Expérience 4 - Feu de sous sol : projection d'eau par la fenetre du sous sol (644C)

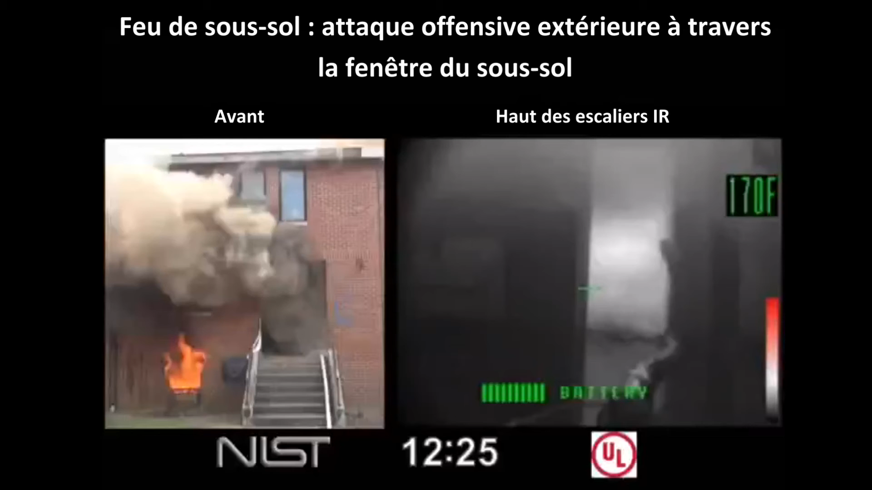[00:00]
Feu de sous-sol, attaque offensive extérieure à travers la fenêtre du sous-sol. Regardons la protection des escaliers en projetant de l'eau au sous-sol à travers la fenêtre de devant. La vidéo montre l'avant de la maison et une vue de la caméra thermique montrant l'écoulement remontant par la porte des escaliers au rez-de-chaussée. Lorsque le jet d'eau est dirigé par la petite fenêtre du sous-sol, on devrait voir la chaleur être poussée à travers la porte de la cage d'escalier intérieure du sous-sol, signe d'un feu poussé depuis le sous-sol, par les escaliers et à travers le rez-de-chaussée.